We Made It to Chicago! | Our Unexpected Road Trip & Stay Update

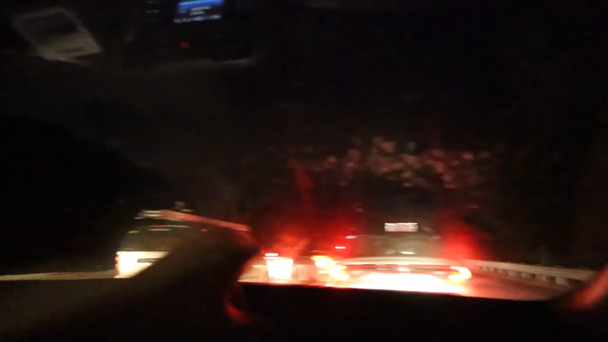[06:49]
It's so nasty. But we haven't moved. In a while. We've been in park for at least 20 minutes.
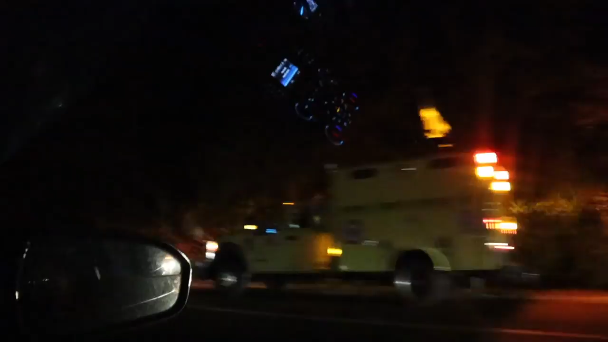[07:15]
There it is. We might be free now. Holy ravioli.
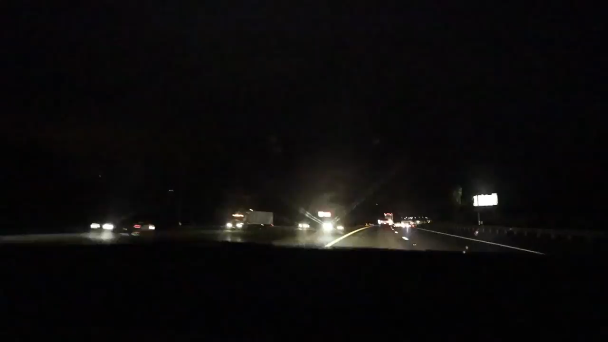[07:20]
Almost over an hour and a half. I want to say that was like 5 o'clock when we started hitting that. It was light out. I think it was 5. It was 5 at latest, 5:20.
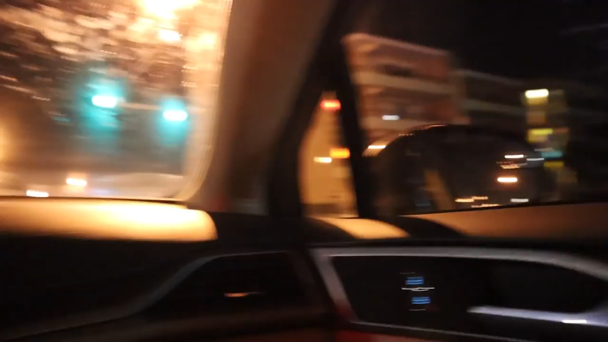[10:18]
Evergreen pantry? What the heck is that? That used to be a White Hen, then it turned into a 7-Eleven. Now it's a evergreen pantry.